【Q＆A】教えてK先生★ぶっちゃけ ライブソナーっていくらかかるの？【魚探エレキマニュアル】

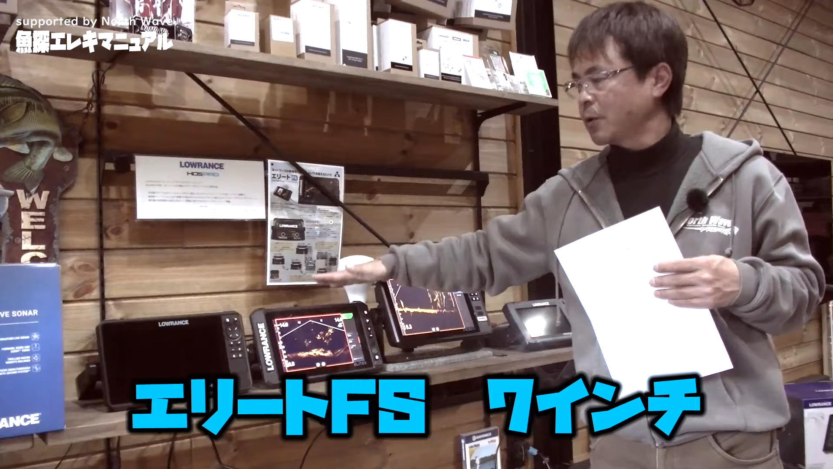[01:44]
の7インチそれが税込みで18万7,
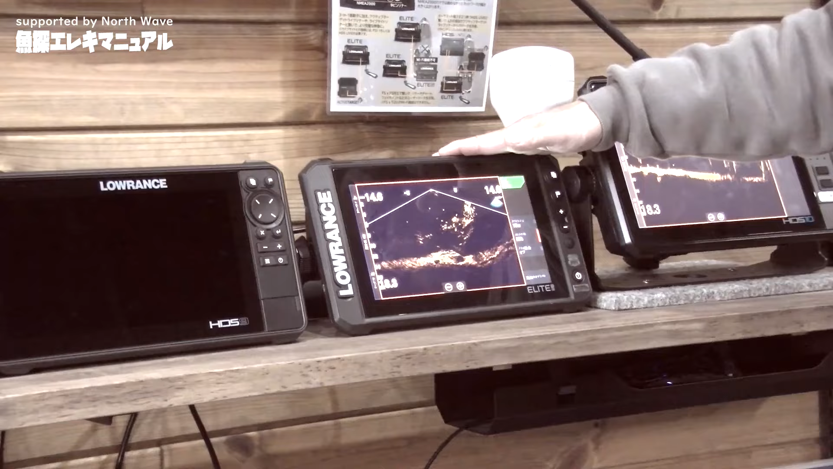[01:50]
220円7インチの画面で最低限必要なのがエリートFSとアクティブターゲットのセットこれ合計で615,
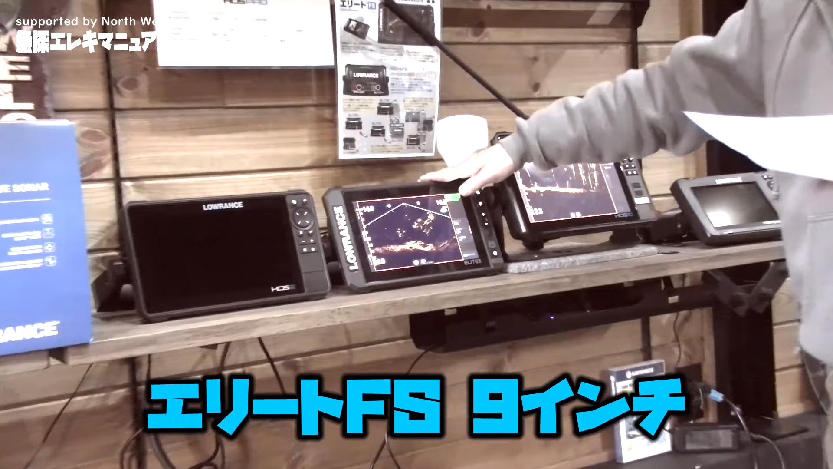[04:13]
FS9 9インチの組み合わせになりますこちらの場合で本体価格が25万470円になりますのでアクティブターゲット2のセットと合わせて67万8,370円
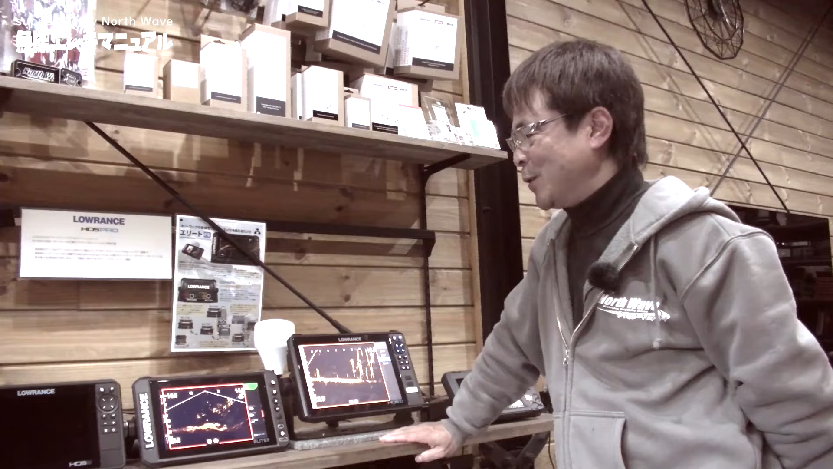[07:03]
の差っていうのはこれもよくお話しするんですけどもほぼほぼ画面の大きさの差であることがほとんどですけど例えば最安の場合と
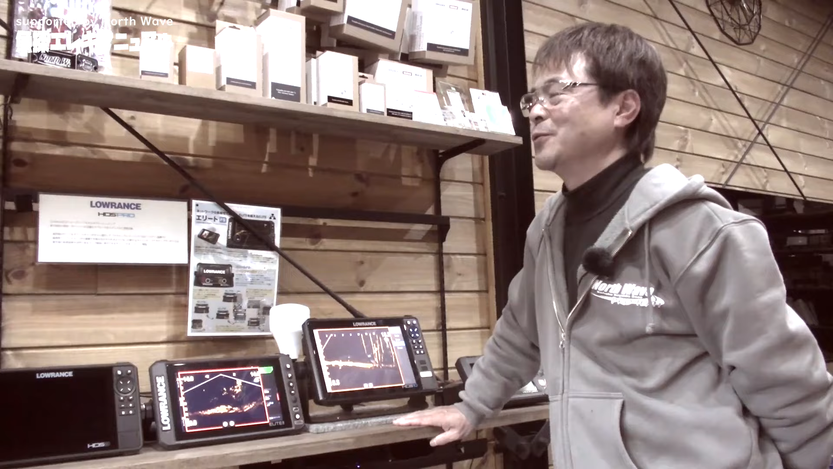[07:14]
おすすめの場合でも軽く10万円以上差はやっぱり出てくるんですけどもその値段の差っていうのが実際費用対効果っていうかねあるのかって言われたらあります特にライブソナビルに関してはやっぱ大きい画面でないとしっかりと見て取れないっていう部分は